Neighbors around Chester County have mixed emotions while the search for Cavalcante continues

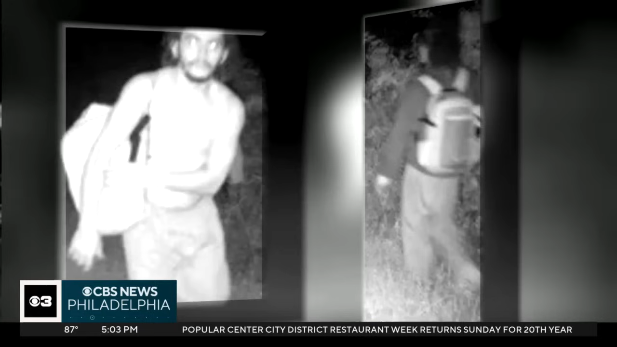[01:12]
Police confirmed the convicted murderer has now been seen on trail cameras at Longwood Gardens two different days, the most recent being Wednesday night.